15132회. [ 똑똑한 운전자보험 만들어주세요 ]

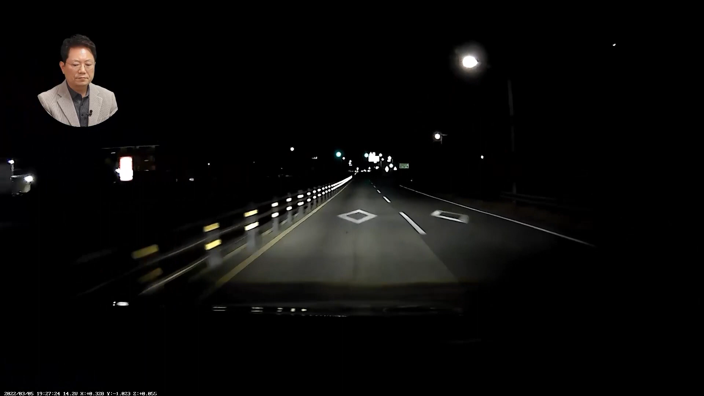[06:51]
중앙분리대 있어요. 녹색 신호예요. 어? 어이 씨 놀래라. 어이 씨 놀래라. 어디? 어디? 어이 씨. 어디? 어디? 중앙선 쪽에 붙어있어. 어? 어디? 못 봤는데? 시커메해. 시커메? 어이 씨. 어이 씨 놀래라.
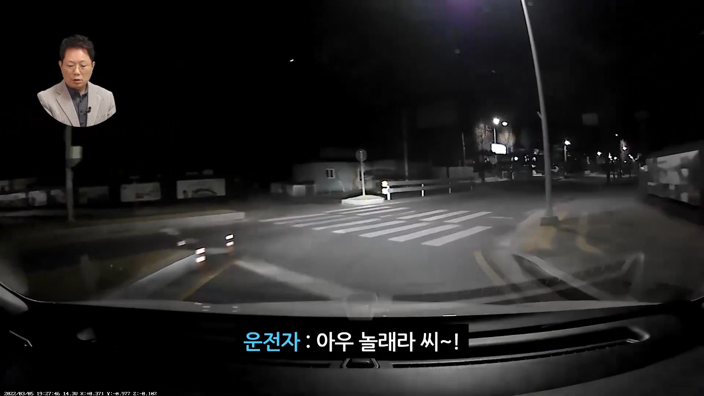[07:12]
어이, 놀래라. 어이, 놀래라 씨. 사람이야? 어, 서 있었어. 새까매, 새까매. 어디? 어이 씨 놀래라. 그, 그래서 안 끝나고 차본빛이 보고 싶어 했었어. 내가 상영태기가 있었다 이렇게. 어, 어, 어, 어디 어디 어디 어디. 어이 씨 놀래라. 어이 씨. 저승사자 선생님. 저승사자? 하하하하. 저승사자? 다시 보시겠습니다. 어디? 사람이 어디? 사람이 어디? 녹색 신호? 아, 저기 사람이 있다.